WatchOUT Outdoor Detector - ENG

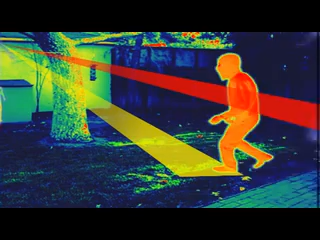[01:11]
ensures that only targets returning a similar signal in both channels qualify as potential threats.